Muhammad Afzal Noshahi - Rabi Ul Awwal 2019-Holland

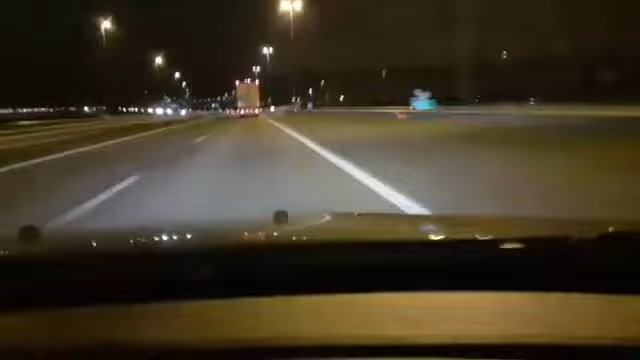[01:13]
یہ دیکھیے آپ یہ دائیں یہ روڈ ہے اور یہ کیمرہ بڑا زبردست ہے جی دور تک بڑا شاندار فوٹو